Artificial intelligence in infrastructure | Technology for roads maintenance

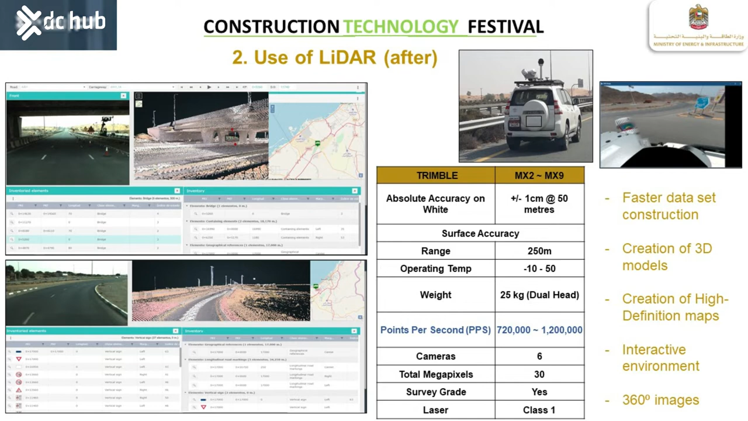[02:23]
Through this technology, we collect data in a faster way. We are able to create 3D models that I will explain later how we use it now.